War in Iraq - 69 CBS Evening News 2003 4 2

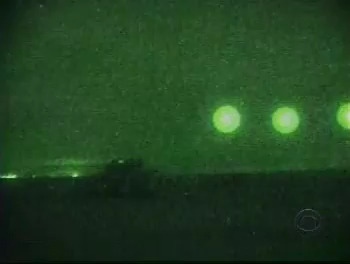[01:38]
hoping by day's end to be within miles of Baghdad. Covered by big booming cannons and rockets shot through the sky. The 1st Brigade led the way past Karbala, a battle dominated by artillery.
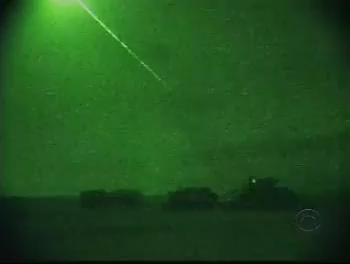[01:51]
It kind of, like, clears the way for us. And if they hear it coming, they should run. If they don't, they're dead.
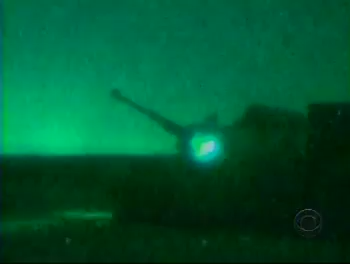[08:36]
British artillery has been trying to flush out the hardcore resistance around the city, firing flares to illuminate targets as well as shells to destroy them,